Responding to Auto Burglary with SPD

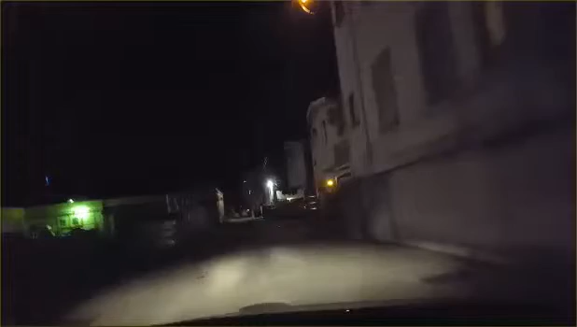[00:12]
It might be a white Mitsubishi pickup truck. The alley is clear from 18th to 17th. It was supposed to be on 17th. So we're going to roll into the area and see if we can spot it. Don't know if PD was en route.